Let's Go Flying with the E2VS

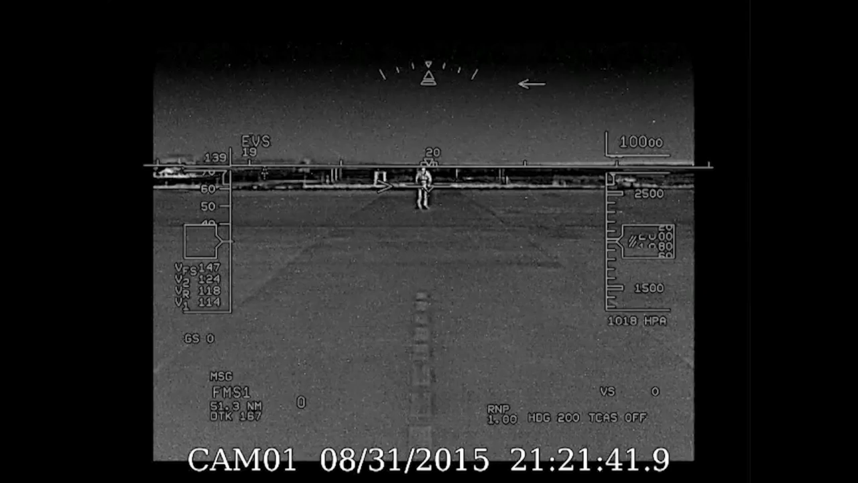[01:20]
Oh, do I love HUDs. There are the takeoff v-speeds, clearly posted on the airspeed tape. Off we go. Airspeed is alive. V1. Rotate. V2.
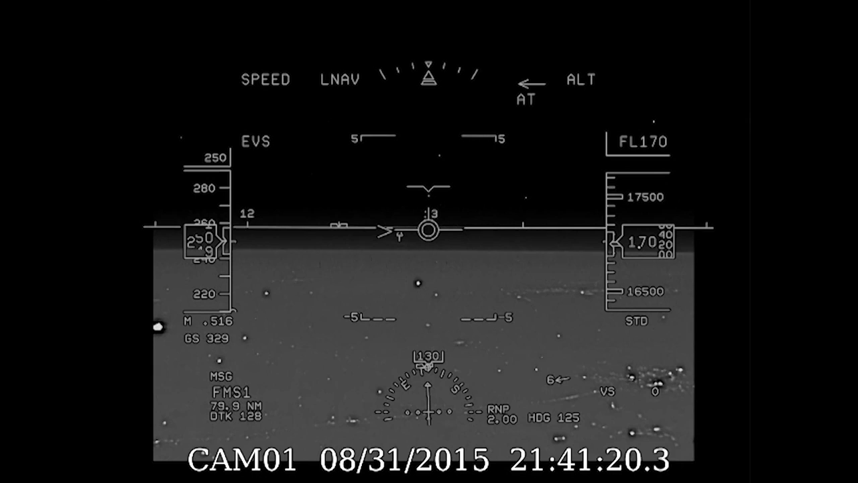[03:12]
Look above the horizon. You see those little dots of light? Those are stars that are barely visible to us in the cockpit. We're now northeast of San Jose, approaching the airport. We'll select flaps one and slow to 160 knots.
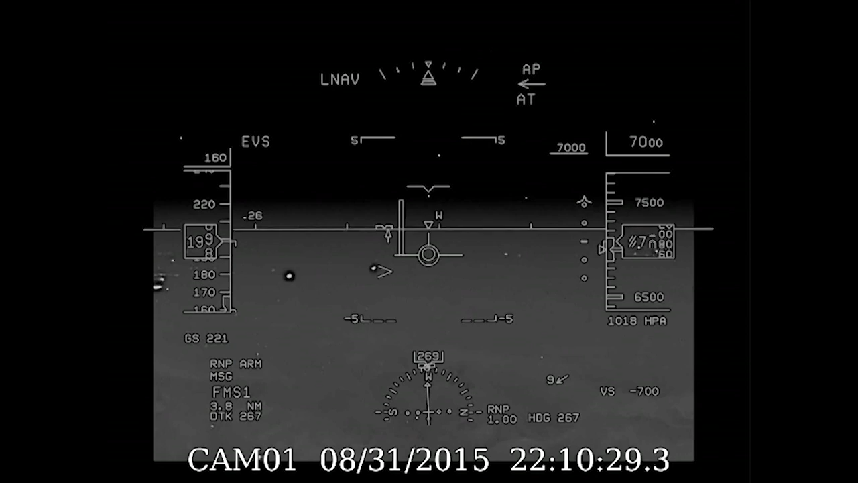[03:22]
Flaps two and we'll set 140 knots as the target speed and turn base leg for runway 15. Oops, there's a little delay vector,
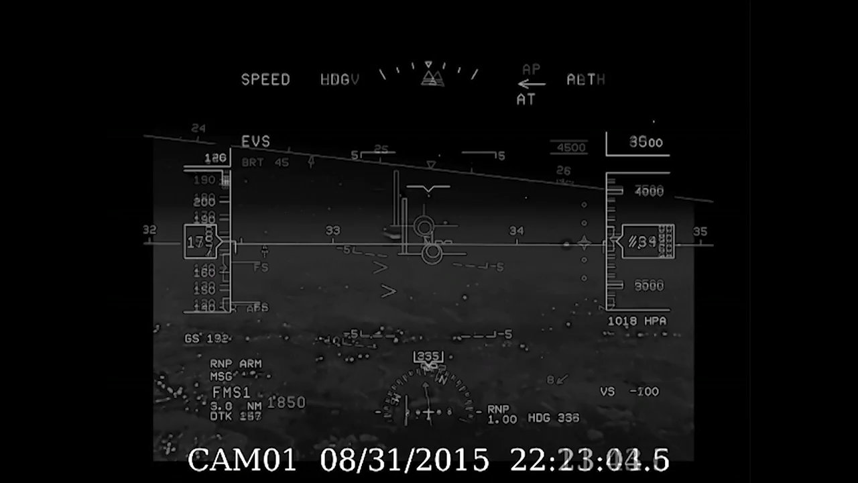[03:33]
so we'll head downwind to the northwest and slow 130 knots.
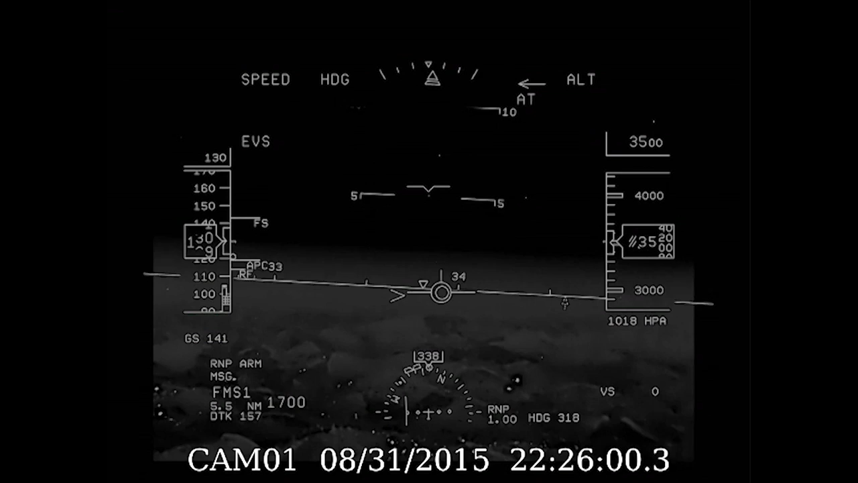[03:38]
Okay, we're clear to turn to 185 to intercept the ILS localizer. Inbound course is 155.
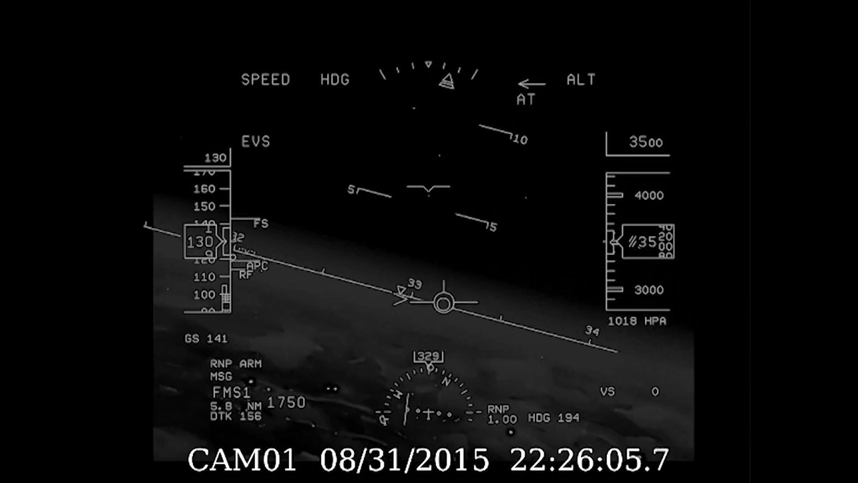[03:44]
Gear down. Flaps full. Ref is 114 knots. We're high because of the close-in vector. We'll correct until the runway threshold appears three degrees low on the HUD combiner glass.
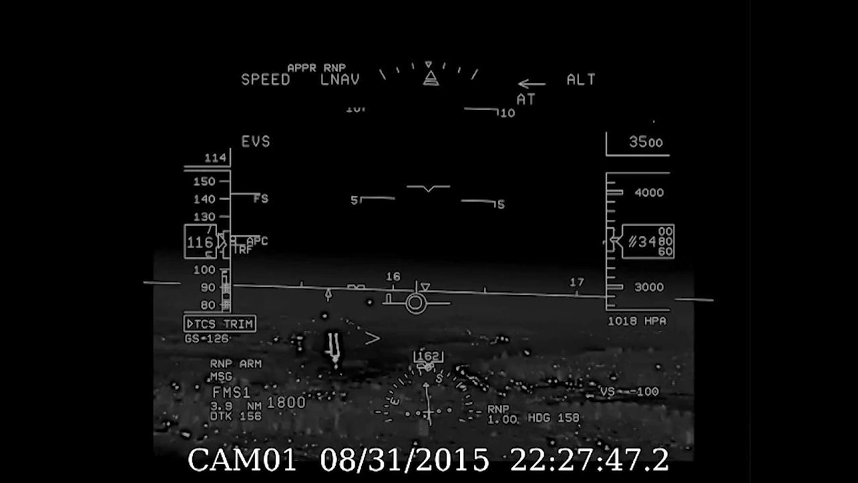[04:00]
It's fairly clear tonight. Probably not ideal weather conditions to show us the full capabilities of E2VS, but the HUD surely makes it easy to fly the ILS with precision and smoothness.
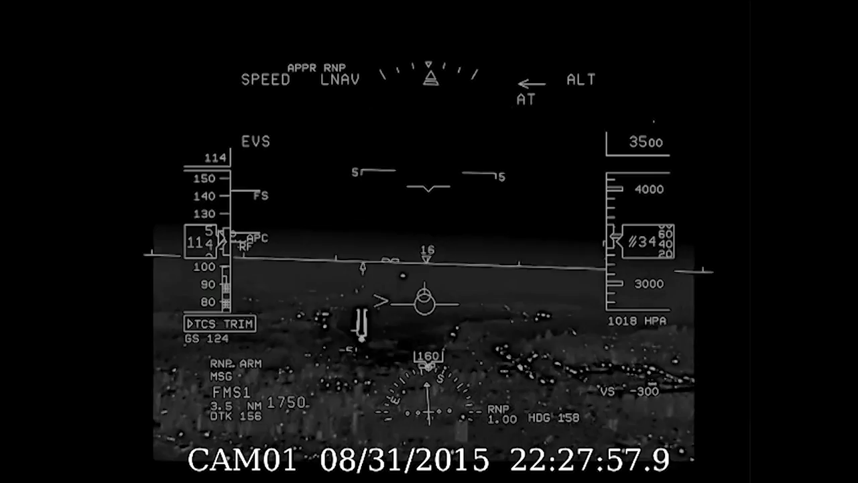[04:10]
There, the Vassie lights are aligned with the three-degree nose-down pitch reference.